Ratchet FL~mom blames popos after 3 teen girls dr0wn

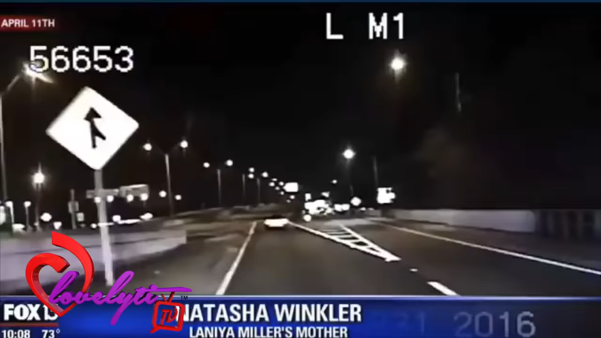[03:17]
10-22, but he's not stopping. The sheriff's office answered in the form of newly released dash cam video, radio transmissions, photos and reports. They were in a stolen car at 4 o'clock in the morning running from the police. And very, very unfortunately, whichever one of the three of them was driving that car made a bad decision. Video shows the girls' car drive down a dead-end road. Some deputies pull over, waiting for them to turn around. The next unit comes in on this street. These two deputies continue following the teens, whose headlights are on the right.